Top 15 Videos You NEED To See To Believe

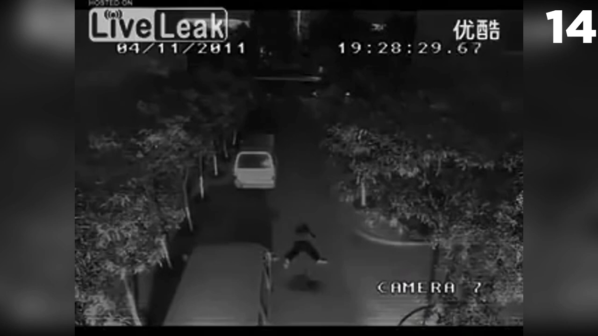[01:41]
This video, likely recorded by a street cam in a park, defies the odds by capturing several rare occurrences, though unfortunately at the defense of a pedestrian.